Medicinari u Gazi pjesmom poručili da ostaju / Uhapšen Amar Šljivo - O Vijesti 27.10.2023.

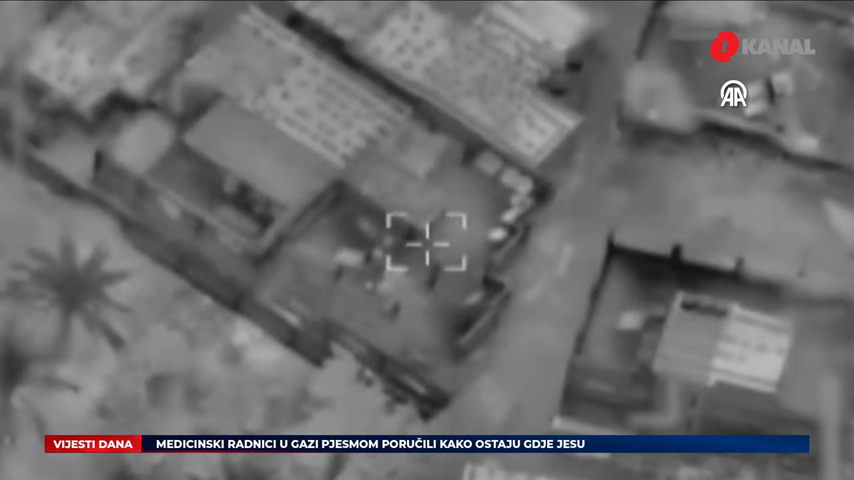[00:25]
Klasnogovornik izraelske vojske rekao je da su tokom proteklog dana pješadijske
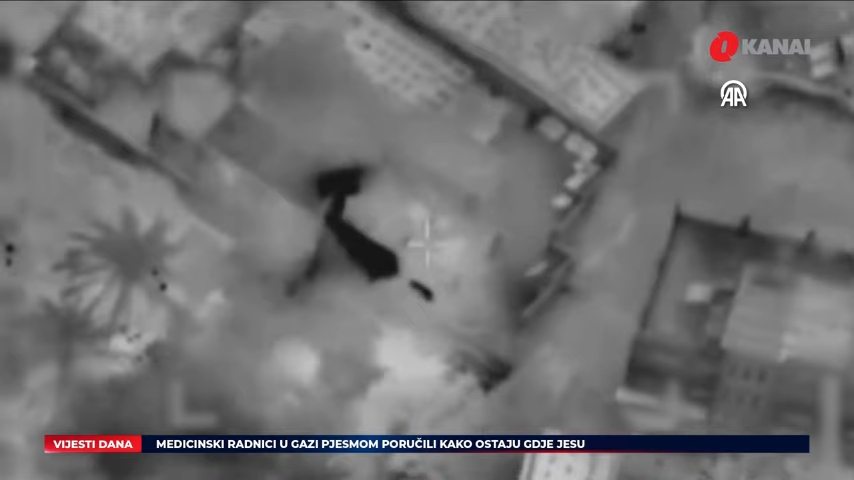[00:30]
oklopne i inženjerijske snage uz zračnu podršku izvele koncentrirani napad
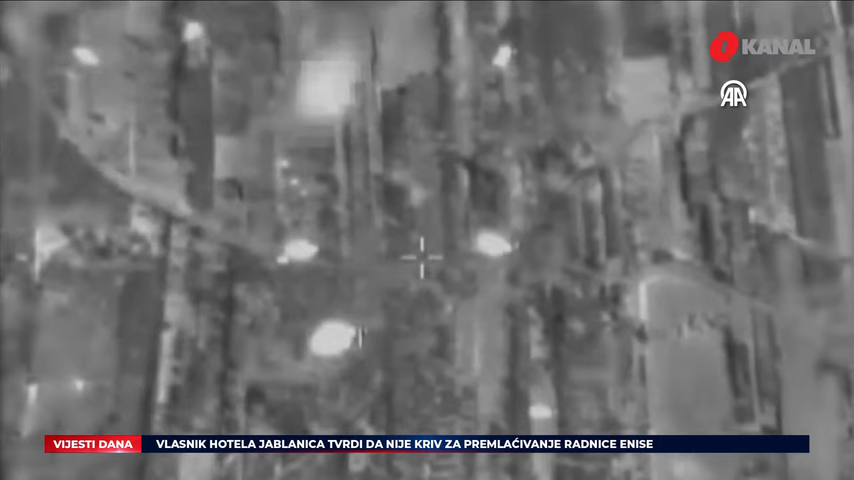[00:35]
u centralni dio pojasa gaze u sklopu priprema za, kako kažu, sljedeću fazu rata.